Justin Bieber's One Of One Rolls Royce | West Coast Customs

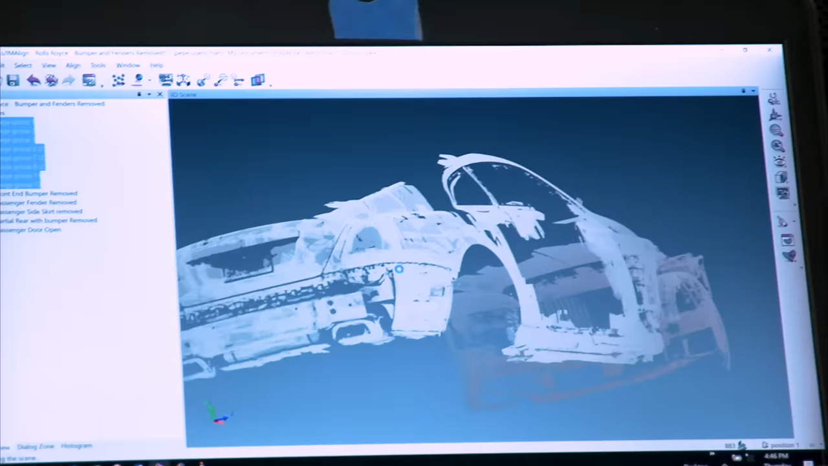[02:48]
so I'll do the same thing for the for these pieces I'll mirror it to the